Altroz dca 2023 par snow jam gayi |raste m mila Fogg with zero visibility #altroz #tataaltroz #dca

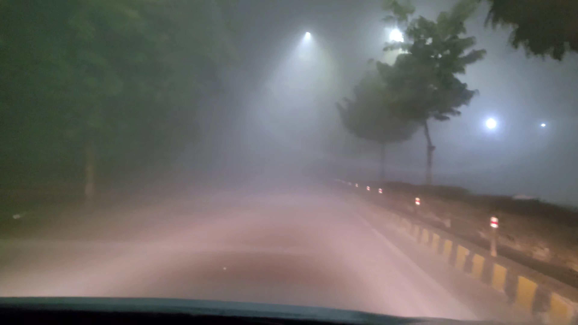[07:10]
भाई, इतना फॉग था, हम 2 घंटे पहले पहुंच जाते अगर फॉग ना होता तो,